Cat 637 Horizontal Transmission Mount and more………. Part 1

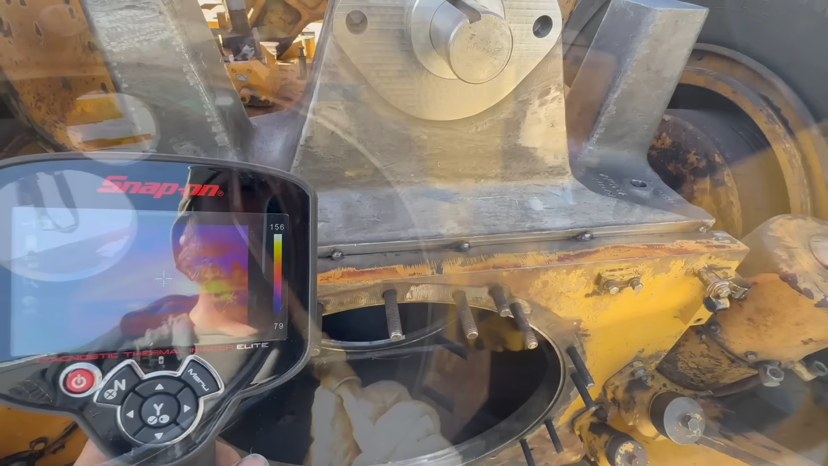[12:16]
Kind of see how the torch affects the steel
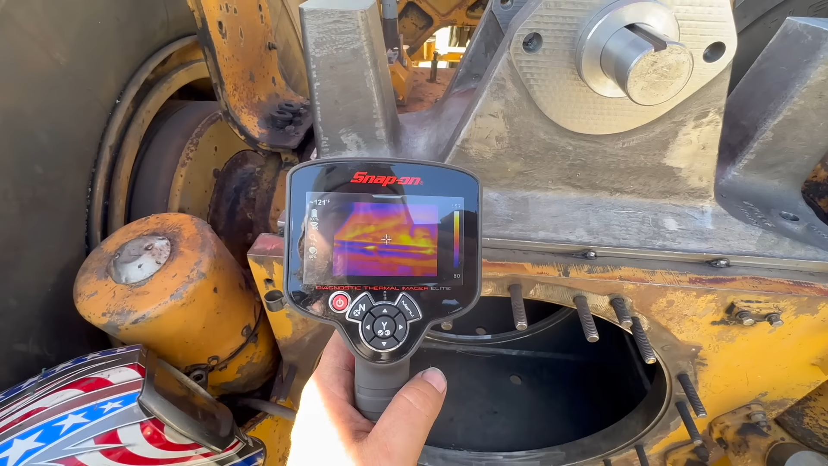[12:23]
on a more visual level.
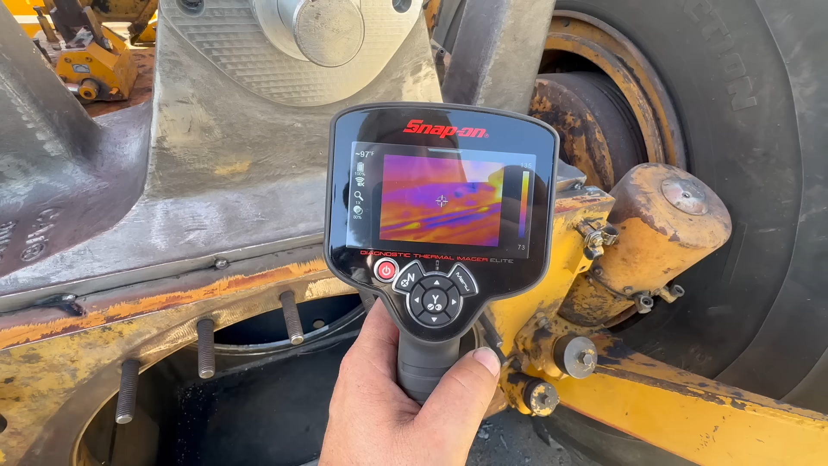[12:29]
You can see the hot spots.
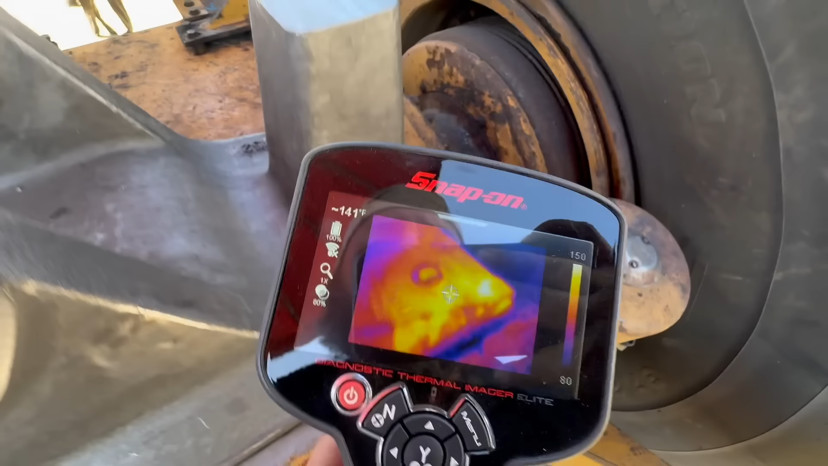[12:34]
That's a little bit thinner right there, so it heated up faster.